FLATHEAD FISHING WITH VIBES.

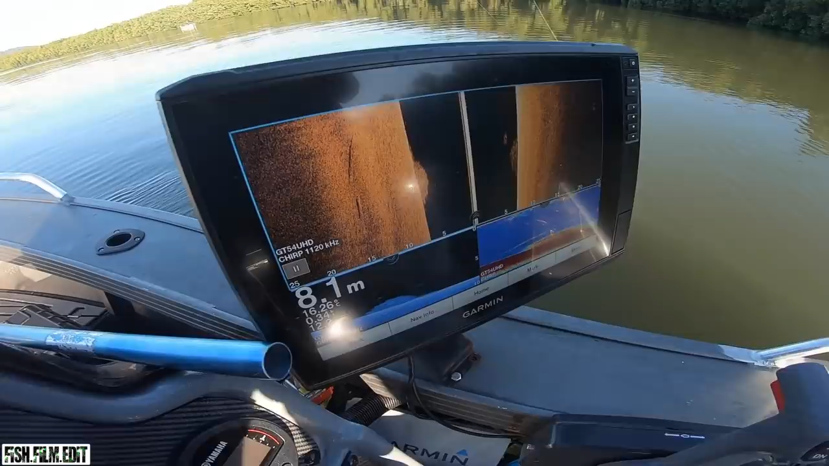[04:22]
On screen: depth 8.1 m
see the bait there and a few fish there where about do you reckon they're sitting
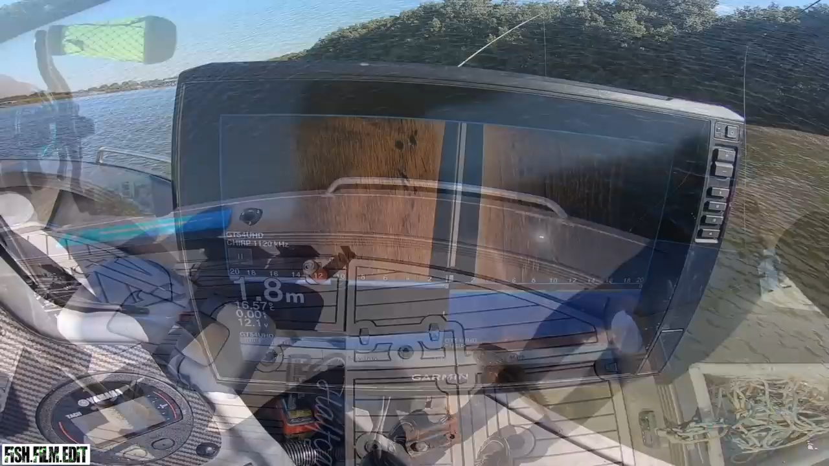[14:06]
future valley there couple of threadies there as well